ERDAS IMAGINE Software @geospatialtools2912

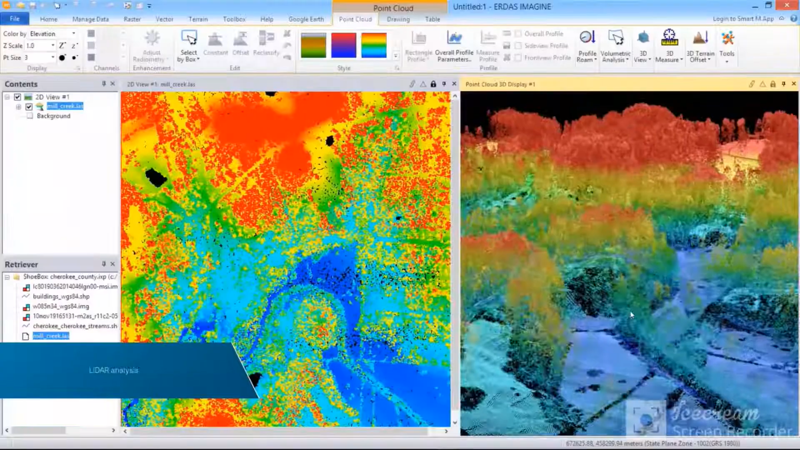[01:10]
LiDAR analysis, basic vector analysis, and radar processing into a single product.